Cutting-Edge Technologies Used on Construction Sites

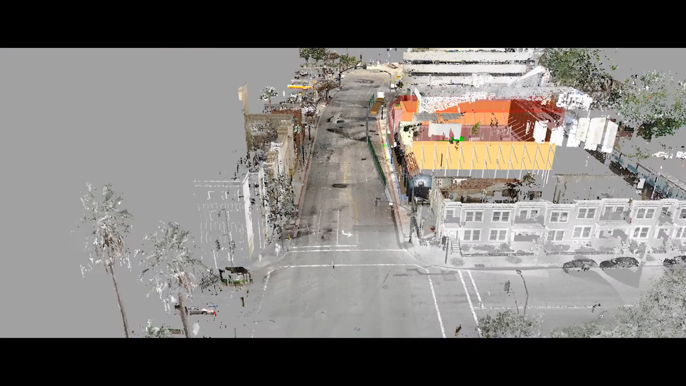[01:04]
It essentially gives you a very detailed, very accurate 3D image of a surrounding area.